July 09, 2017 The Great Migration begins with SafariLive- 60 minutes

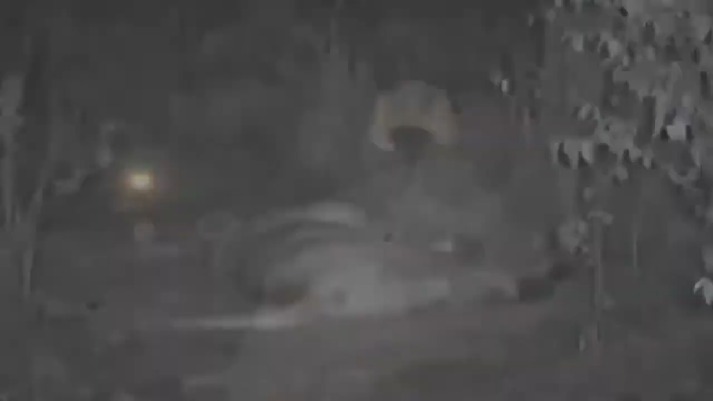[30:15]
Well, one of our cats has just got up. We're going to move a little bit forward to see what...
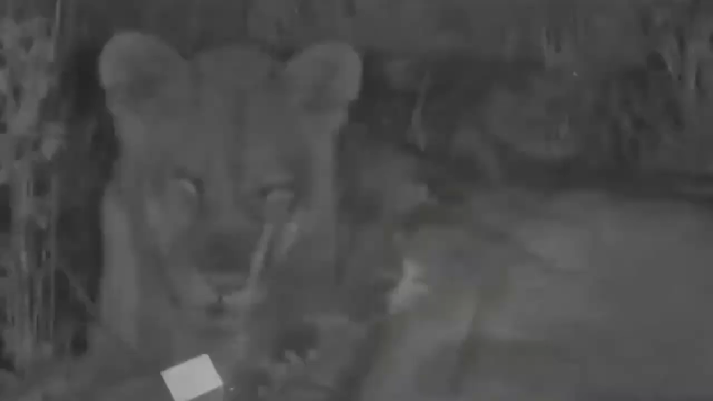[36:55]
Well, we do. Now, we've got one of the biggest prides in the Mara as well. Now, you're going to have to forgive some of my pronunciation here. It is the Olay Muntiak Pride, all known as the Tsupa Pride, which is both Maasai words. Olay Muntiak is the name of a village
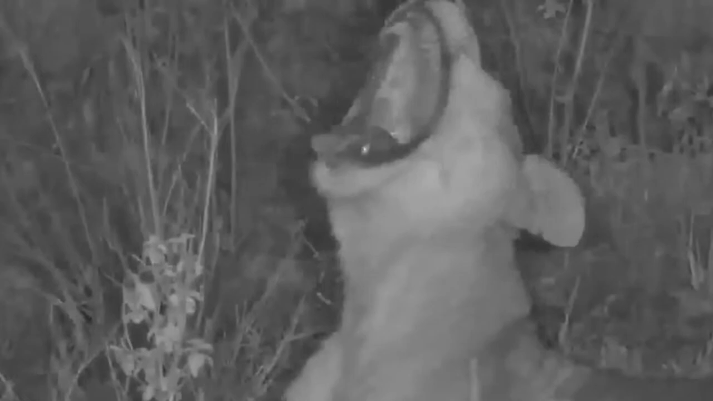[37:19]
further to the east of us and also an entrance gate into the Maasai Mara. Oh, this is looking very promising, these stretches. And her head goes flat. Now, Tsupa, which is their nickname, means the really good or really great pride,
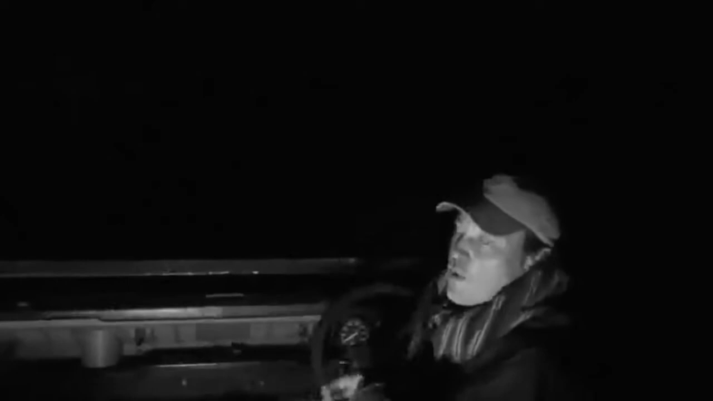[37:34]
a really big pride, over 20 individuals. So, lots of mouths to feed.
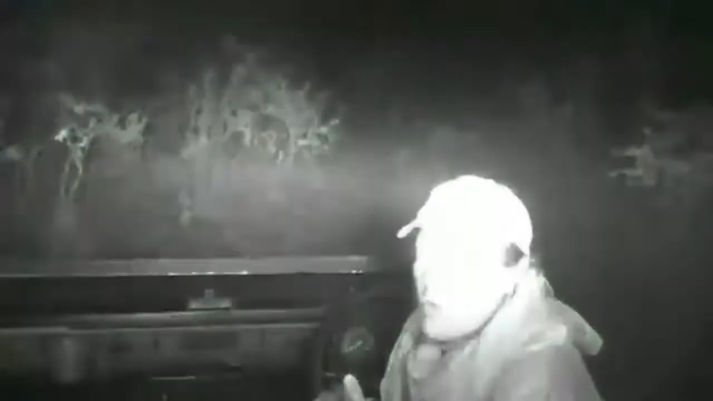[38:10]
And she lifted her head when she heard him roar and decided she didn't want to listen to what he had to say. Or knew what he was saying and still didn't want to listen. Well, Julie, oh, is he going to start roaring again? Look, there's a couple of heads popping up. So, Julie, wait, wait, wait, wait. Sounds like he might be getting closer.
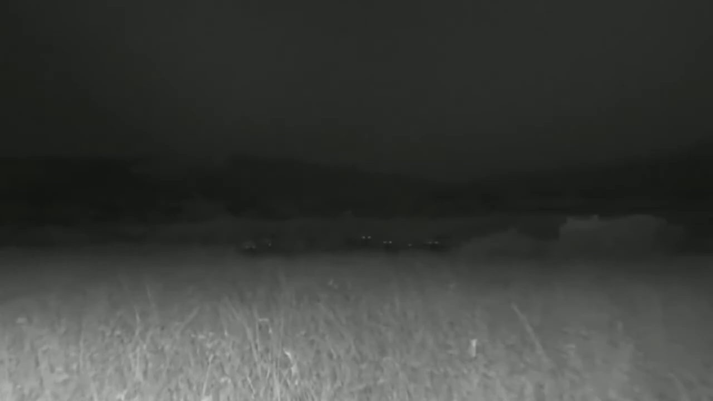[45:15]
Okay. Well, let's take a stop and have a look at these buffalo. Let's take a stop and have
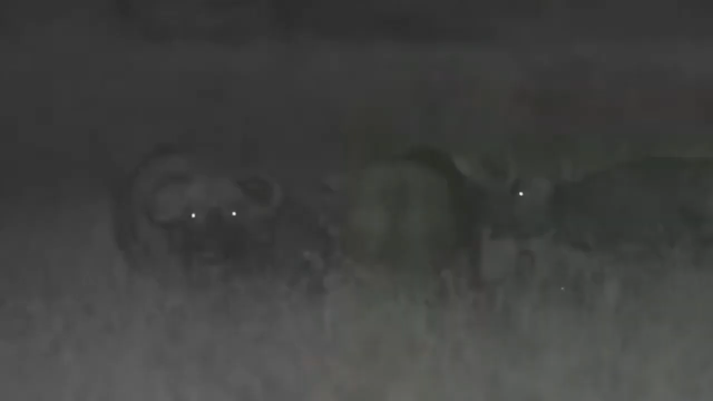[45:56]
The last we heard was that they actually went, the mother left them alone, probably to go and look for a meal.
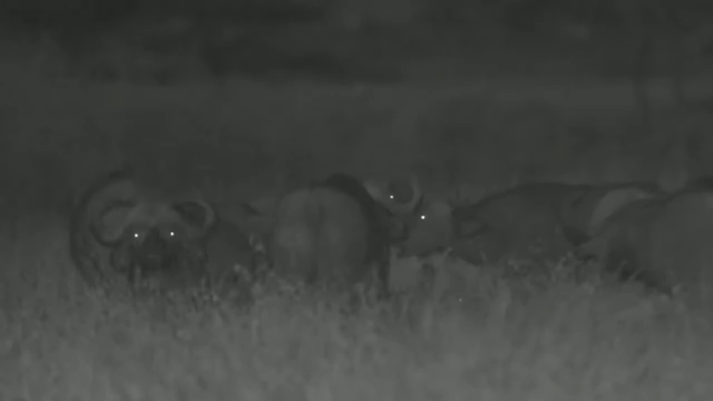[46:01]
Maybe she's been lucky. Who knows? Maybe she's stalking these buffalo. Although, it would be a very, very big task for her to take down one of these huge beasts on her own. And even these are dangerous for young little cubs. They do not tolerate lions, buffalo. Especially herds like this, they can be quite a force against lion. And even though lions may surprise them and ambush them initially,
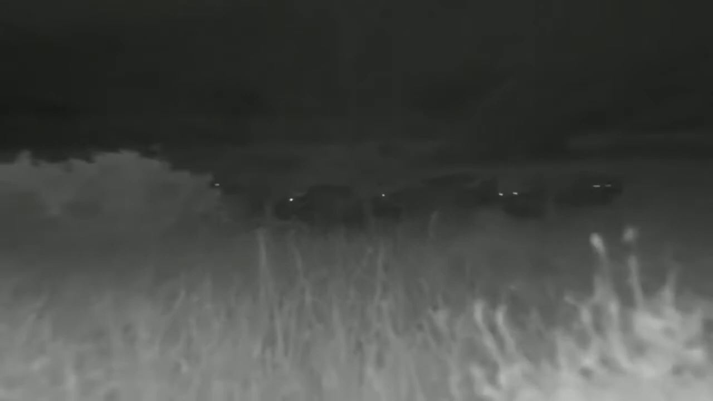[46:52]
Doesn't look like they're too concerned about anything now. Just chewing the cud. So let's continue on towards where Jamie did leave those cubs. And while we head off to find the cubs, we're going to head you off to the migration control room to chat with James.
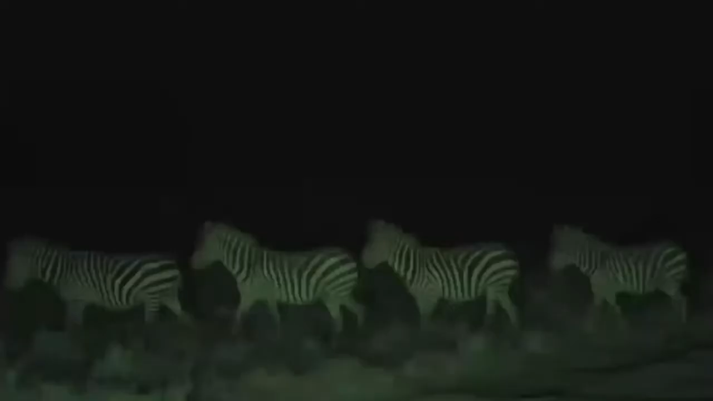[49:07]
As darkness falls, the herds gather for safety. Because the night belongs to predators. She looks like she's flanking left.
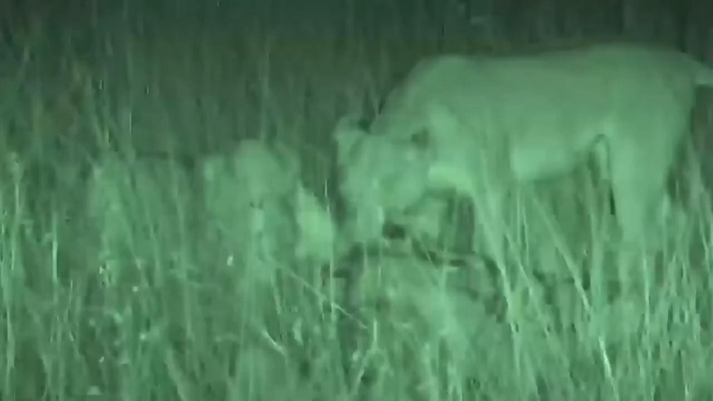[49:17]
They've killed the little zebra.
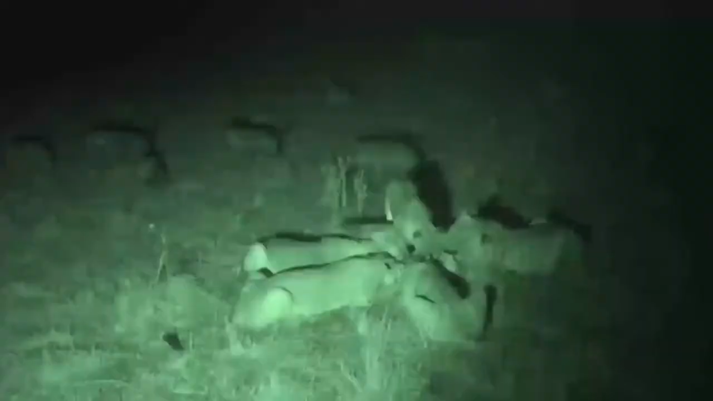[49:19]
Look at those hyenas coming in.
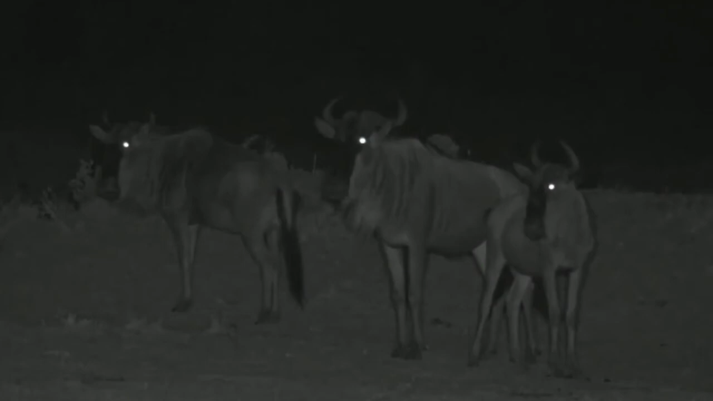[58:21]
Well, that's definitely true because we are right in the middle of one of the largest herds of the migration. And that's why the lions are so fat and happy. Well, not all of them. And we thought we might be lucky. I'm pretty sure that male lion is somewhere within 50 or 60 meters, maybe even closer.
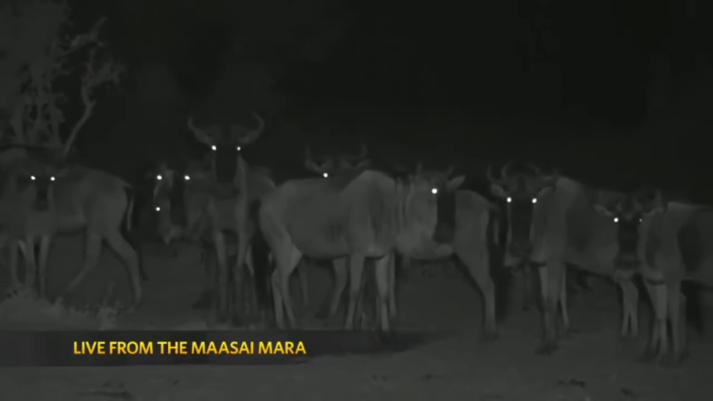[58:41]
We just can't find him. But, of course, remember, next week, Friday night, 10 p.m.
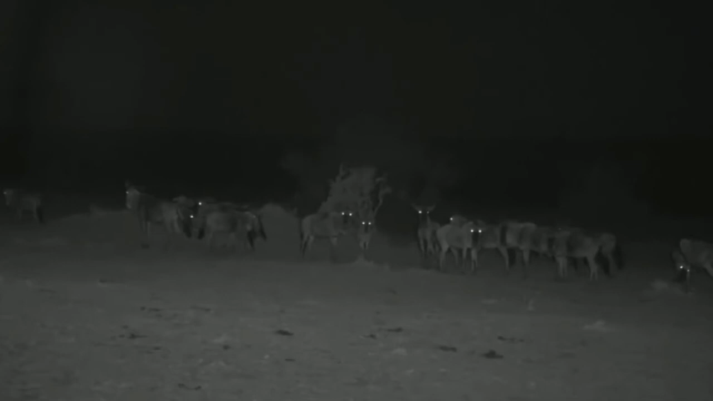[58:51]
EDT, we will be going live again from the Maasai Mara for more magnificence. Now, you can see these vildes are snorting. They're a little bit unrelaxed. I'm going to take one more scan with my thermal cam.
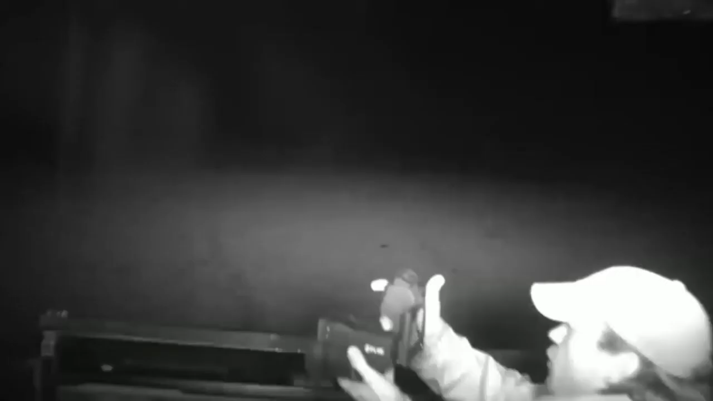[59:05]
Oh, not my thermal cam, my thermal spotter.
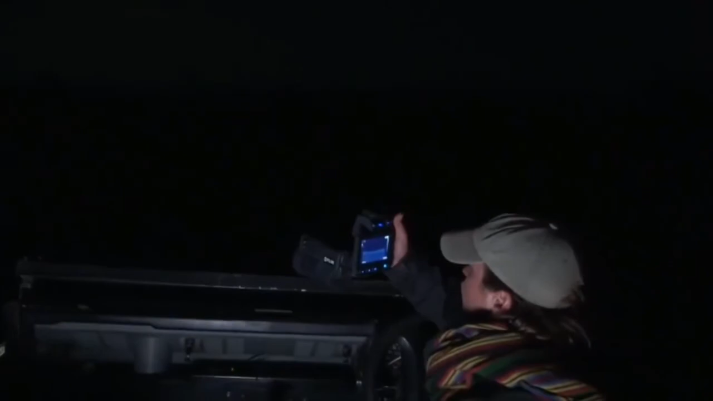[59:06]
I can see, while looking through the screen,
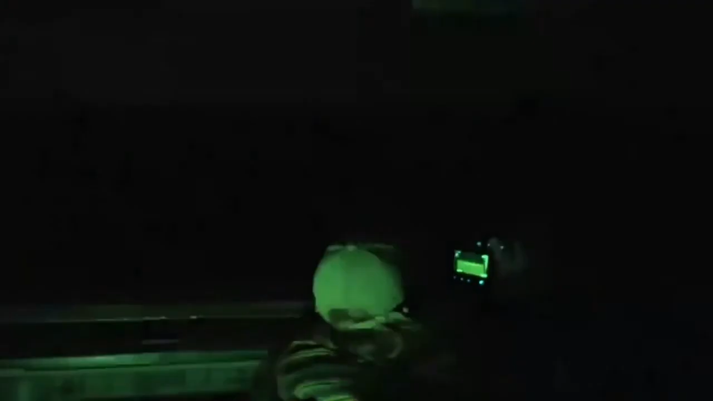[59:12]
probably half a million wildebeest all around us.
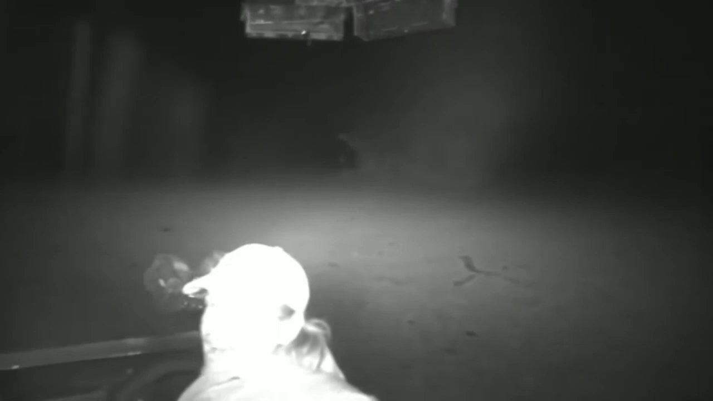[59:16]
And it is unfortunate I just don't see a male lion.